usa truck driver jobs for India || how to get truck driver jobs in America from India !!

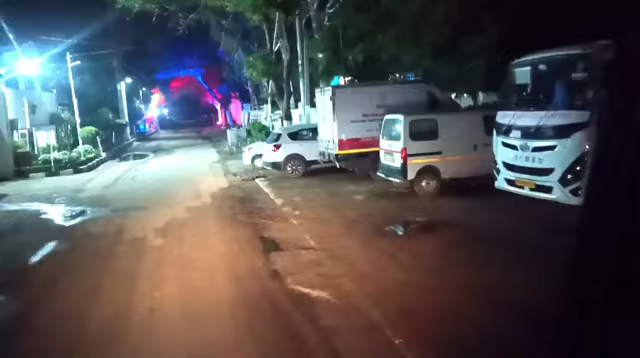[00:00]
जितने भी ये बसें खड़ी हुई है, गाड़ियां खड़ी हुई है ना, पूरा का पूरा इंडस्ट्री एरिया है।
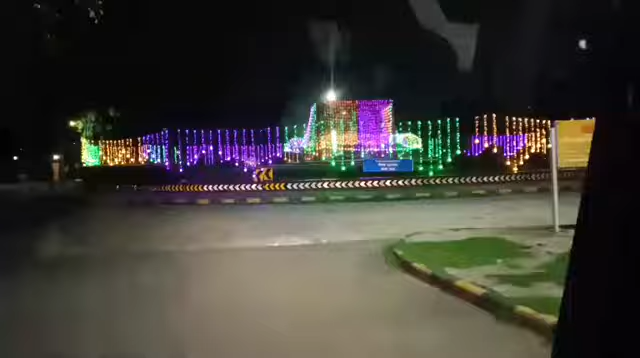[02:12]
एक बार ये नज़ारा देखो भाई, कितनी लाइटें लगी हुई है और सर्कल पे आ रहा है ना भाई, ये नज़ारा है चंडीगढ़ का। नाइट में चंडीगढ़ बहुत ही प्यारा लगता है,
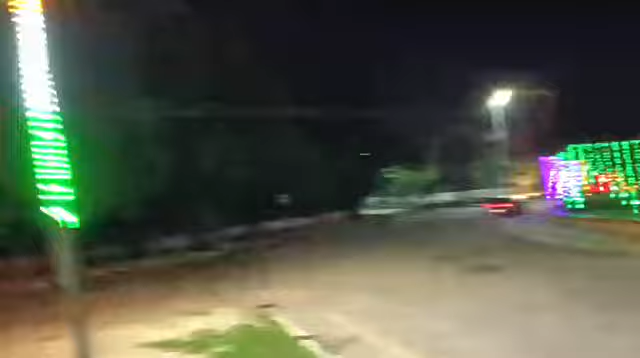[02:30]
इसीलिए हम नाइट में आए हैं, ताकि मान लो कोई कैमरे वैमरे की नज़र में भी ना आए हमें, और वीडियो भी आराम से बना सके।
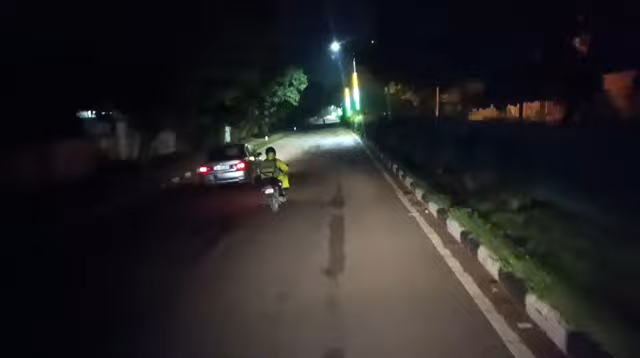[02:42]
हर चौक पे ऐसे लाइटें लगी हुई है, ये नज़ारा है चंडीगढ़ का नाइट का। और गाड़ियाँ यहाँ पे इतनी वीआईपी गाड़ियाँ घूम रही है कि पूछो ही मत भाई।
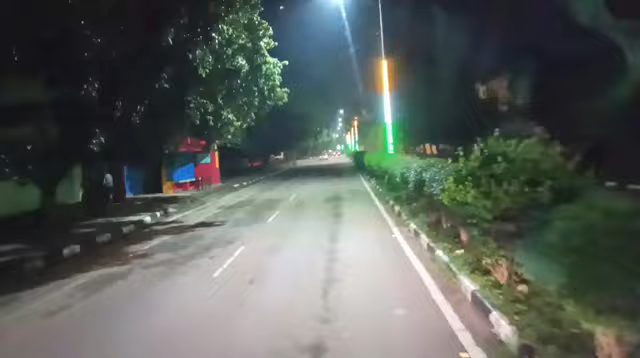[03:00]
यहाँ पे पता चलता है कि हाँ अभी हम चंडीगढ़ में है या हरियाणा में है,
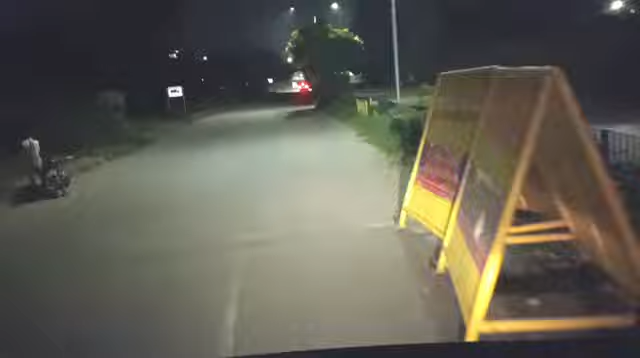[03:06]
क्योंकि सिर्फ यहाँ पे बैरिकेडिंग लगी हुई है और ट्रक की नो एंट्री है, लेकिन है वो सुबह 8 बजे से। पूरा दिन आप 10 बजे के बाद घूमते रहो यहाँ पे, कोई दिक्कत नहीं है।
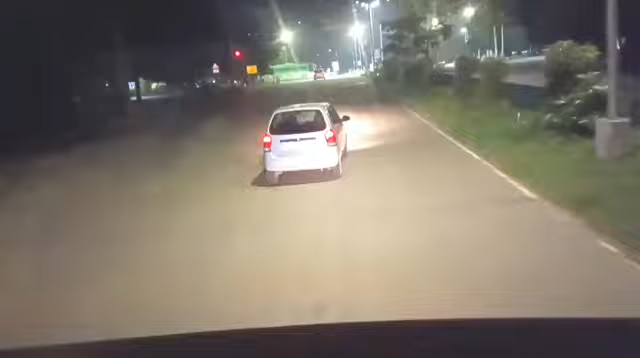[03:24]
हमें घूमना है यहाँ से लेफ्ट, लेकिन अभी हमें डीजल लेना है, तो पेट्रोल पंप नहीं मिल रहा है, सबसे बड़ी प्रॉब्लम यही है, बाकी सब काम ठीक है। अभी हम चंडीगढ़ में इंटर हो गए हैं।
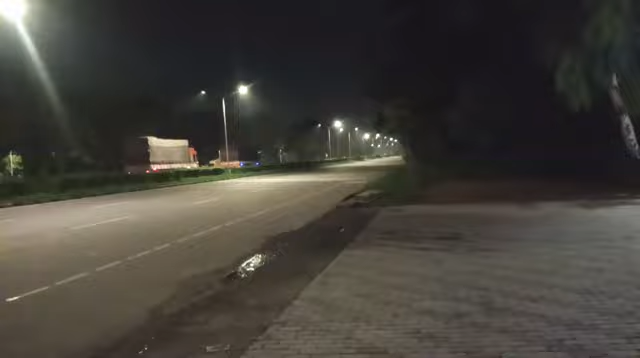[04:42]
अन्ना बॉडी गाड़ी देखो भाई, चंडीगढ़ में घूम रहे हैं, और रोड अभी धीरे धीरे खाली होने लग गया, ट्रैफिक कम हो गया, और 1 बजने वाला है।